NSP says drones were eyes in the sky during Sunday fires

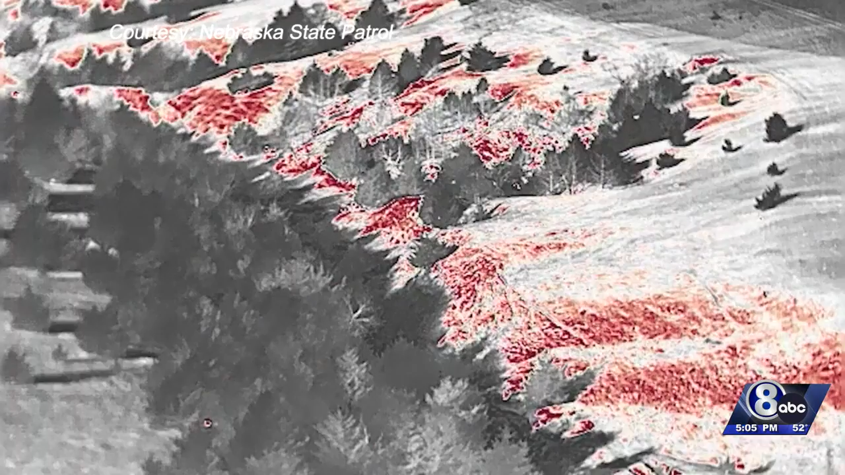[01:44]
During the night, they help with infrared technology to identify hot spots.